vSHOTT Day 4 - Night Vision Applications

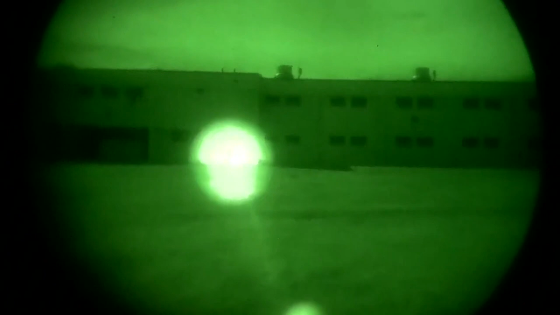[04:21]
So an IR laser, basically, it's kind of like a flashlight and the reticle of your optic,
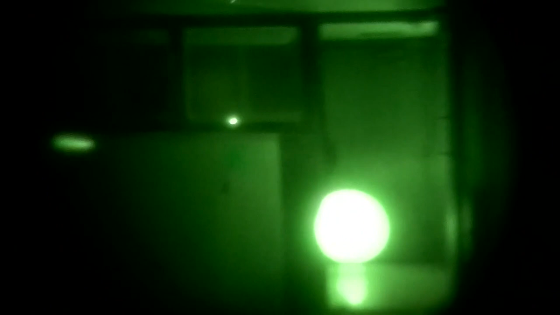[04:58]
And so we have a multitude of lasers and a multitude of generations.
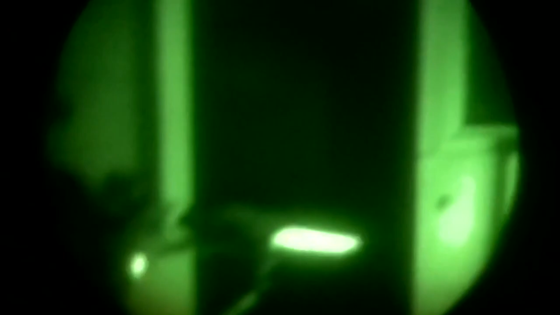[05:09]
the different individual variety of lasers, there's basically two major ways that IR lasers are available.
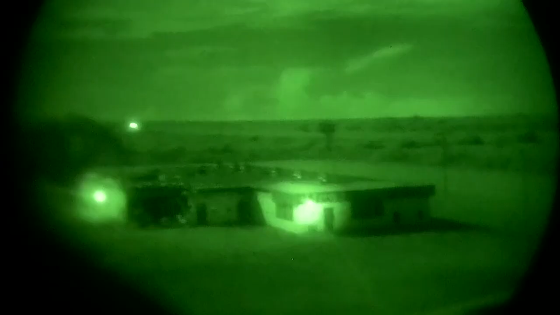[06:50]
You're talking about anywhere from 25 to
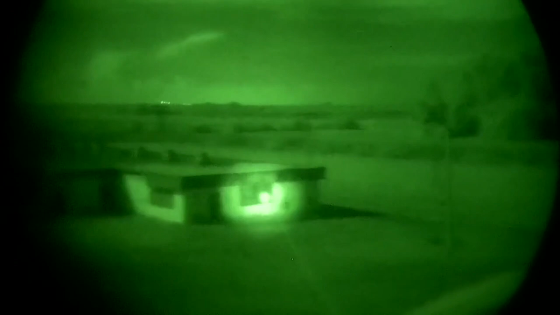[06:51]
100 to 200 milliwatts of output power.
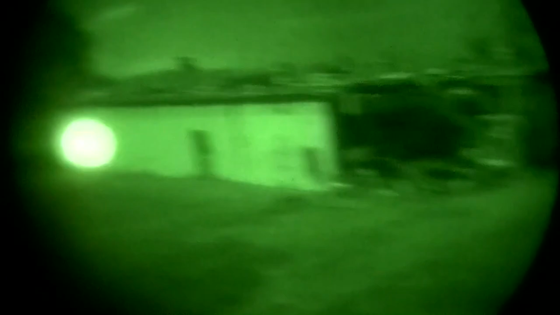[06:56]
So you, to a certain extent, you are talking about being able to perform instant laser eye surgery.
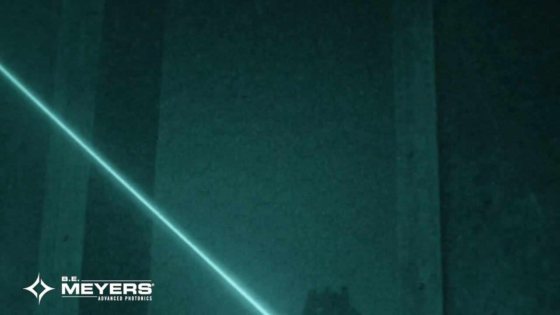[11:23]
and greater output power than any other commercially available laser device.
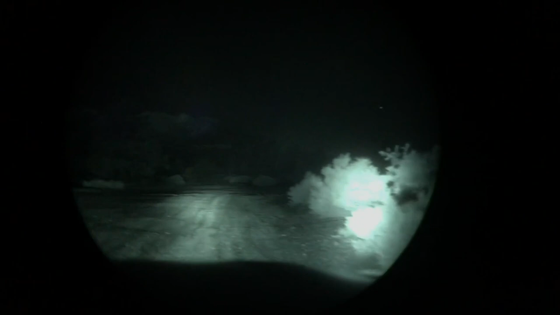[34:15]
So even this in an 850 is not gonna push as far out, but it's usually gonna be enough.
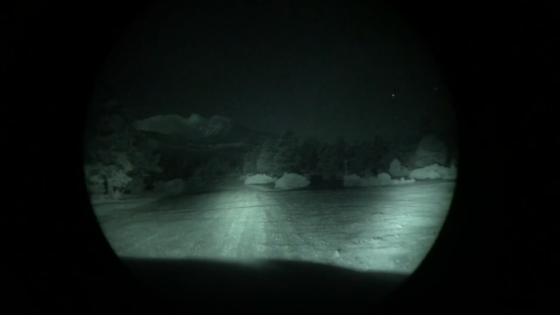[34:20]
Like if I'm not driving very fast down dirt roads in the backcountry, this is probably all the light I need. Yep.
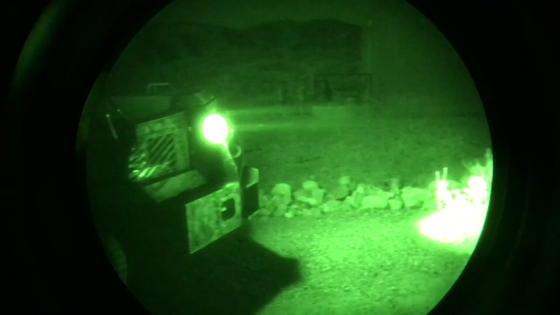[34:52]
Special Operations, hardcore use. It's easily effective out to about 800 yards, no problem.
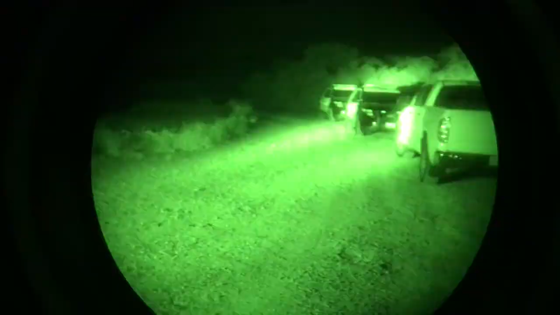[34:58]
At least, yeah, it's bright. It's super bright, and definitely if you're going to be driving higher speeds at night, we definitely recommend at least a single Stryker, if not dual Strykers, on your vehicle.
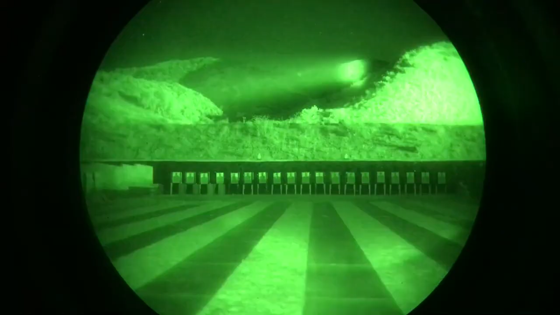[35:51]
You get about 8 hours of runtime from the battery that's built into the handle, and it throws really far.
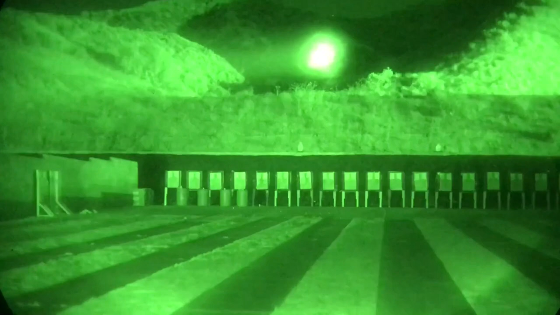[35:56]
And it has a Fresnel reflector here,
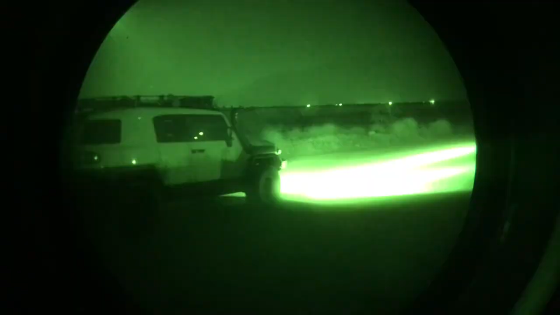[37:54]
and they're built to last, that's for sure. Definitely. You could beat somebody up with this. But yeah, if you're interested in
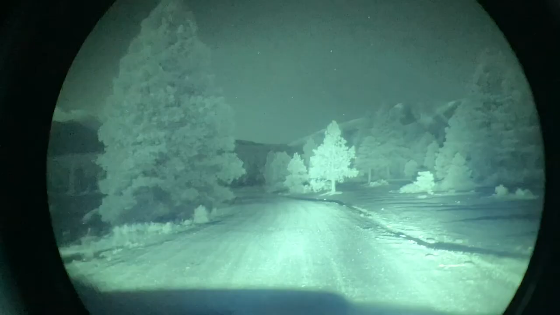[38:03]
IR off-road lights for your truck,
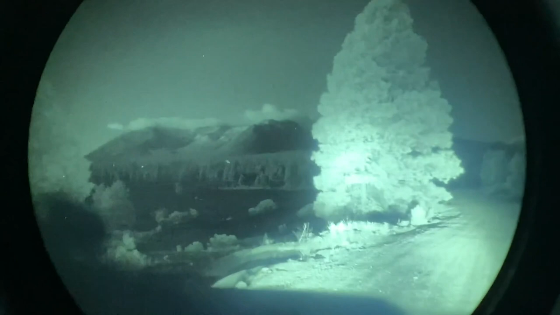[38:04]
take a look at these. I've been running these for about a year and a half now.